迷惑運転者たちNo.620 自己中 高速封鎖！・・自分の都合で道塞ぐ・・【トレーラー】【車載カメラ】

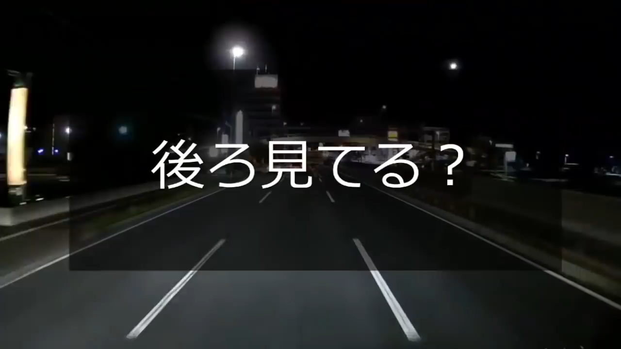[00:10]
ああ、そこで入っちゃうの。後ろはちゃんと見ようよ。ああ、タクシーもそれじゃあ折れねえよな。